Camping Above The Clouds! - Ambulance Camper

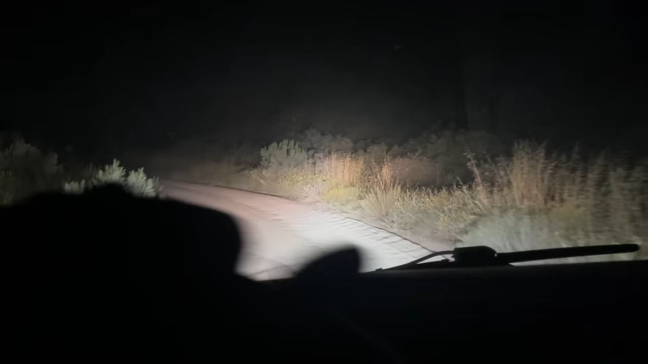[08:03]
Since I left sarah and my friends and I are driving to the top of a mountain so that we can see sunrise above the clouds for a nice cloud inversion There's not much to see other than this right now. I'm sure the views are incredible right now, but we unfortunately can't see anything I will show you guys them in the morning.
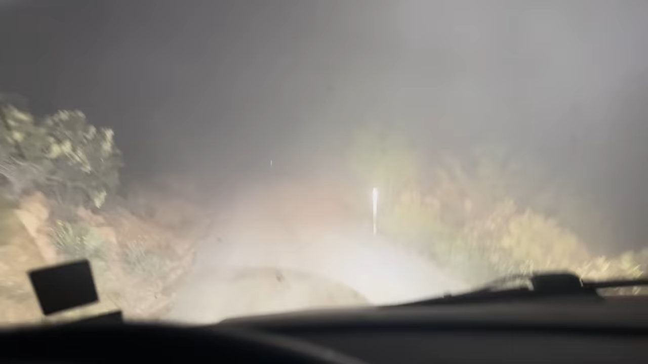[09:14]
also probably gonna be some of the only people to be able to see sunrise because everyone else is gonna be completely stuck in the clouds down in the city Probably about another thousand feet of elevation to go up this road.
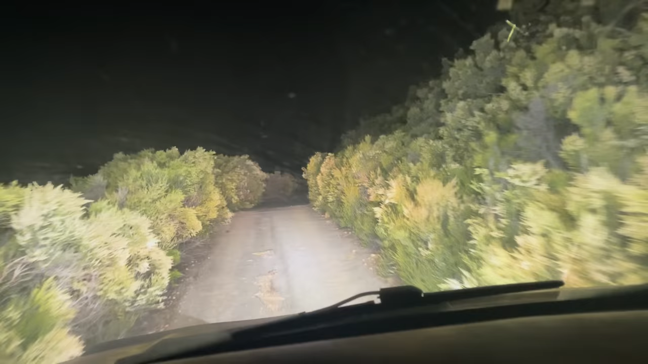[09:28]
I'm clipping the trees on both sides with my mirrors and the whole side of the ambulance But gonna be worth it. I promise big old potholes here